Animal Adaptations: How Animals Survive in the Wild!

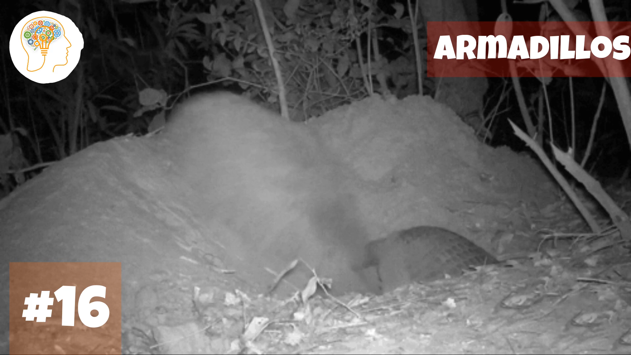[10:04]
With their powerful legs and sharp claws, they're able to dig tunnels underground, creating a cozy home for themselves in the earth.
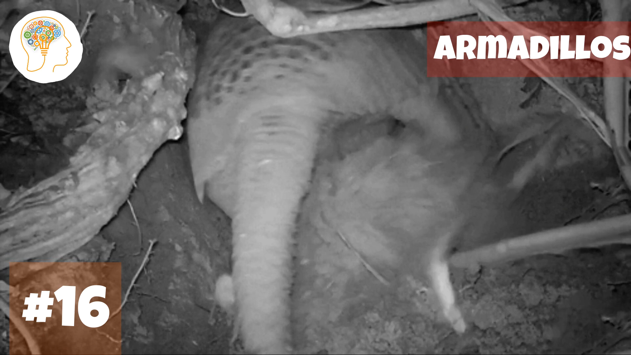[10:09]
Number 17, continuing with the South American wildlife, anteaters.